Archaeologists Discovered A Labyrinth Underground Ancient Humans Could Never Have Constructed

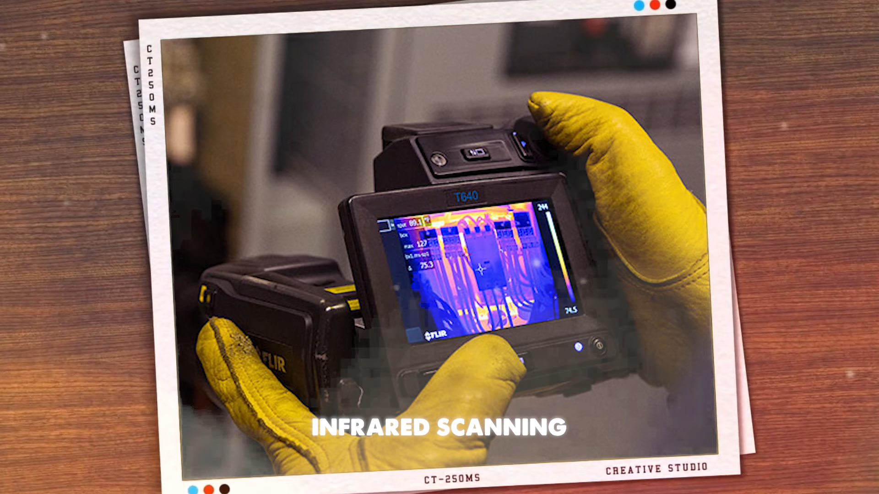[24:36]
This technology combines infrared scanning with high-definition photography, but it only works at shallow depths and is most effective in dry conditions, like those found in deserts.